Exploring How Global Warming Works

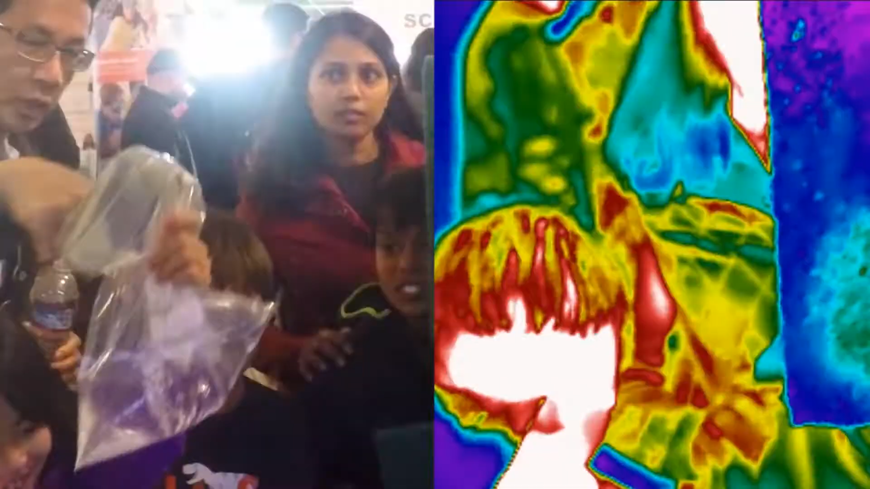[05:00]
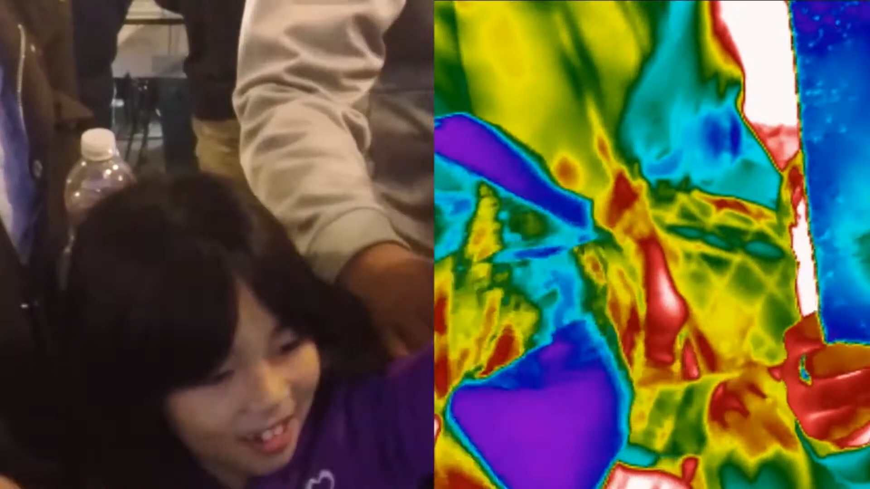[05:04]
The thermal camera does image the infrared light produced by the water, but not our faces on the other side.
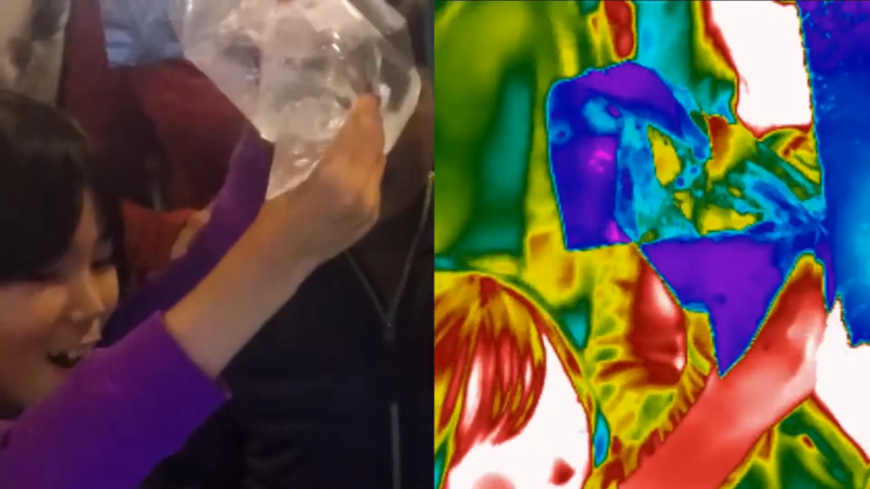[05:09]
This, too, demonstrates a characteristic shared with greenhouse effect solids and gases,
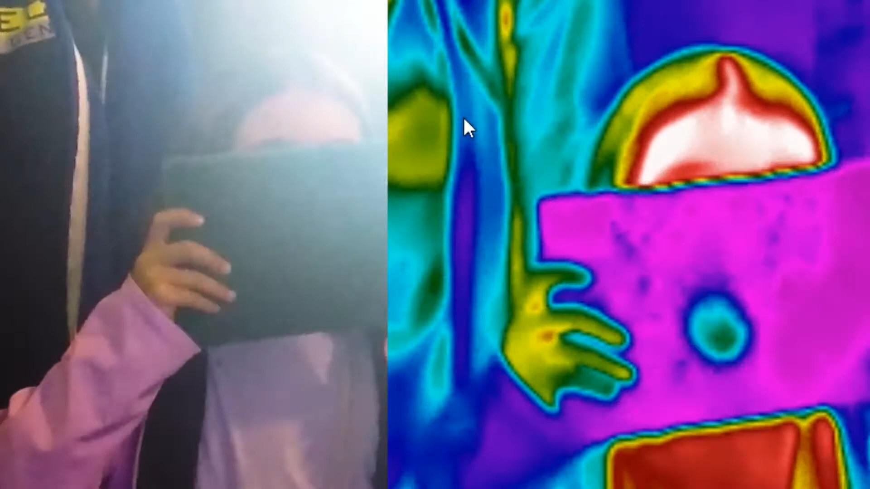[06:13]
The long wavelength infrared lab station in this series of videos was developed specifically to meet a challenge faced by science educators all over the world.
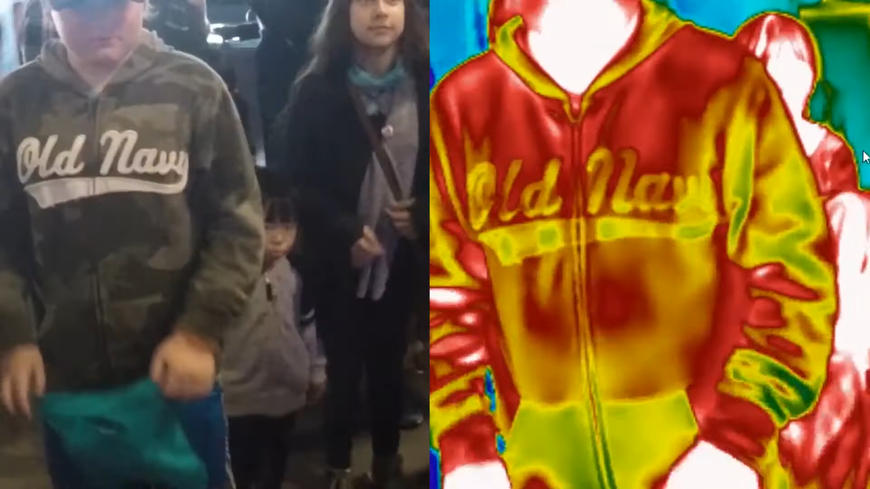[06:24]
How do we accurately demonstrate and explore a field of science where most of what takes place is invisible?